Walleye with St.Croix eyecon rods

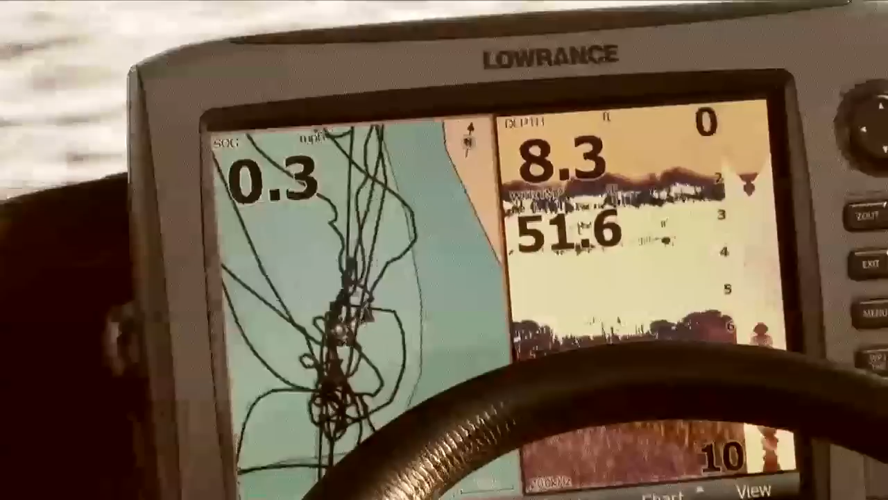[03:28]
On screen: depth 8.3 ft
I'm not talking really far out, just talking from 8 to maybe 10, 8 to 11 or 12.